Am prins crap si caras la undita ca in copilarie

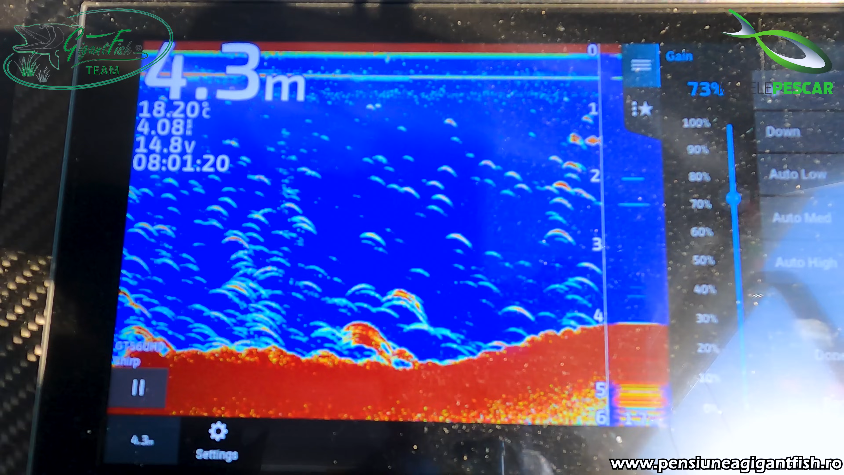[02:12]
On screen: depth 4.3 m
Și am venit pe un canal unde apare 4-5 metri.
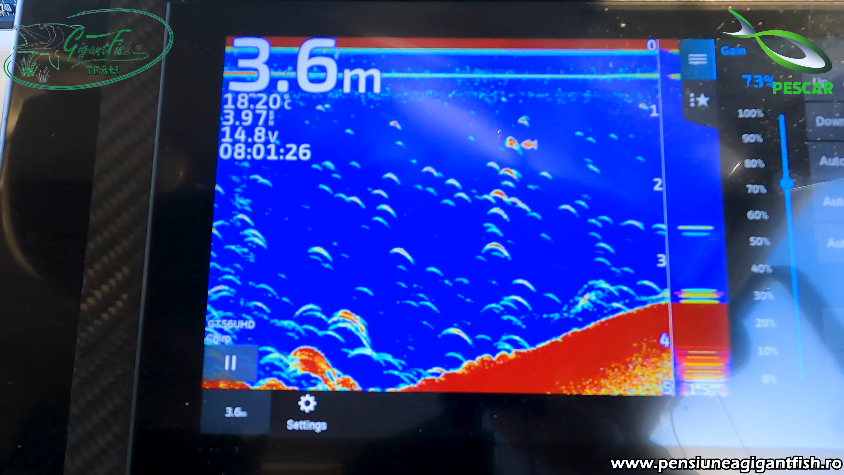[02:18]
On screen: depth 3.6 m
Este o aglomerație de pește, cu siguranță acești pești sunt carași. Asta e posibil chiar crab să fie aici, ia uitați.
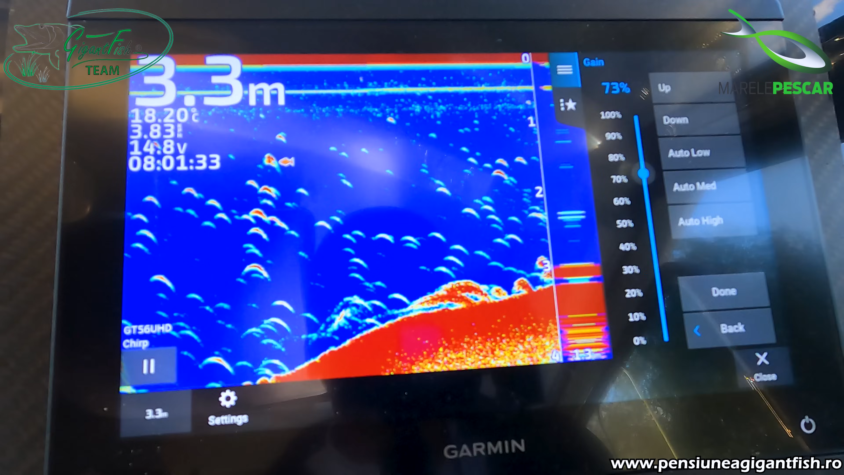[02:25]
On screen: depth 3.3 m
Wow! Ia uitați ce pește este aici.
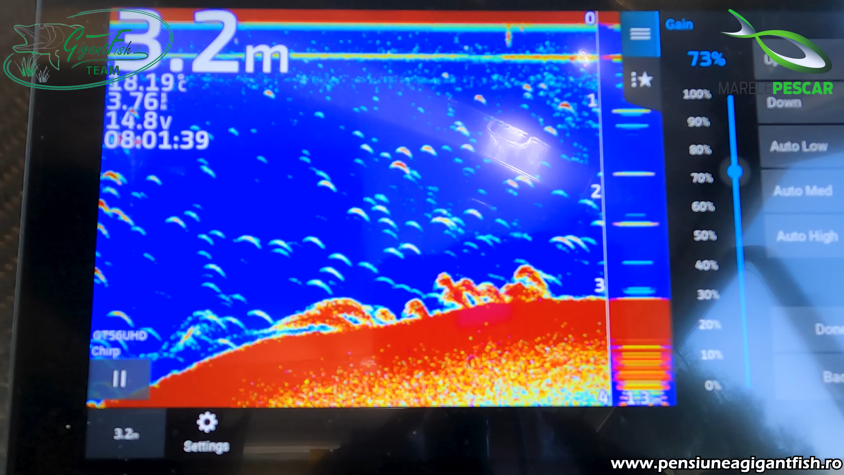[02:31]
On screen: depth 3.2 m
Voi pune barca cu botul în stuf.
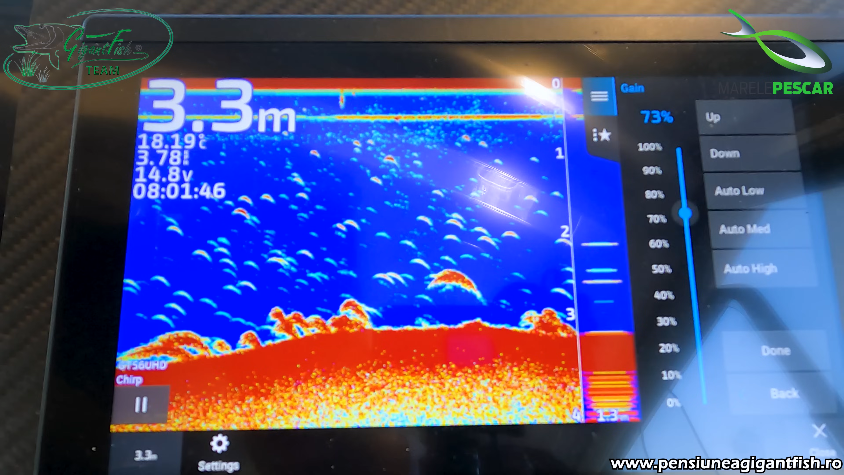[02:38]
On screen: depth 3.3 m
Și voi începe pescuitul, o să vă prezint și monturile, lansetele, tot echipamentul care pescuiesc astăzi.
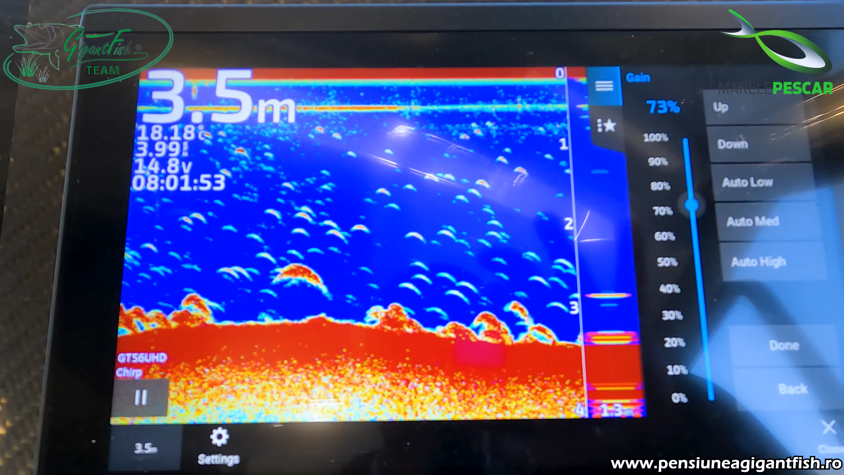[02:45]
On screen: depth 3.5 m
Da, tot mă învăr cu barca în această zonă. Nu știu, e posibil să fie chiar crapă ăsta.
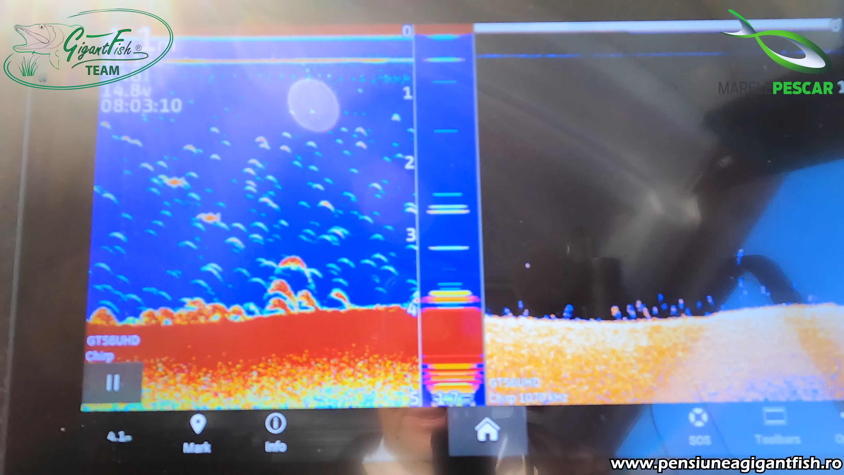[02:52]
Sunt ceva mai mari.
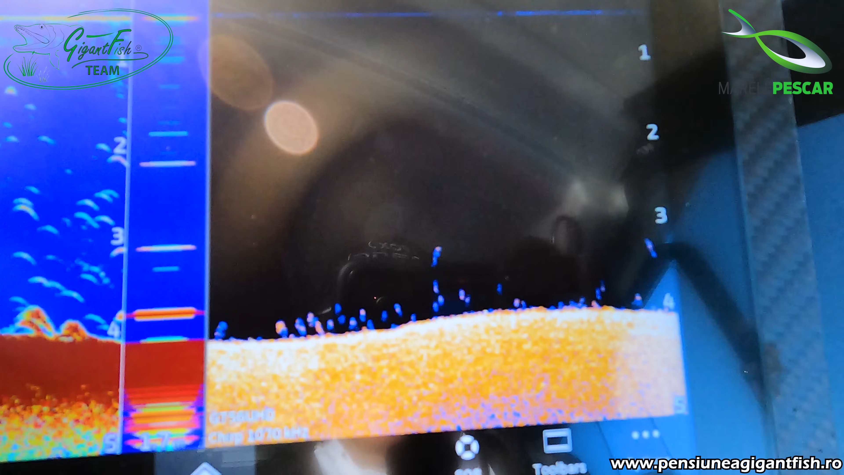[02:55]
Îi arată și pe 2D. Îi vede destul de bine.
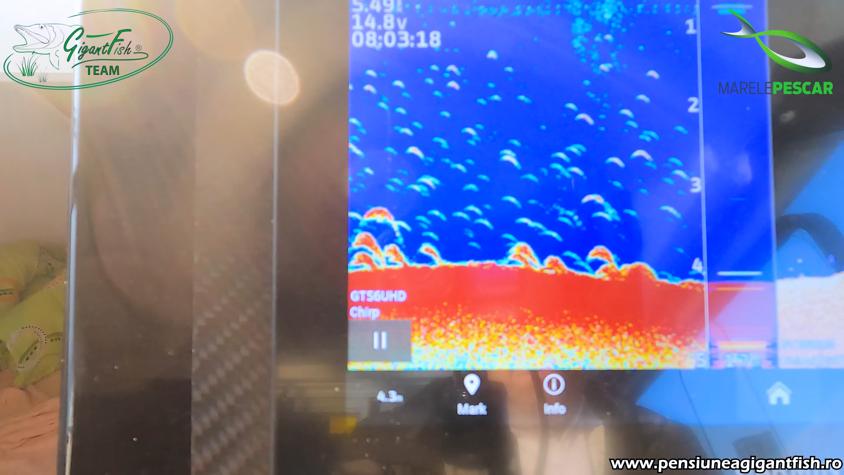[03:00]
Mă gândesc chiar să nu fie crap. Nu știu, atunci poate voi încerca și cu un boilies la crap. Voi vedea.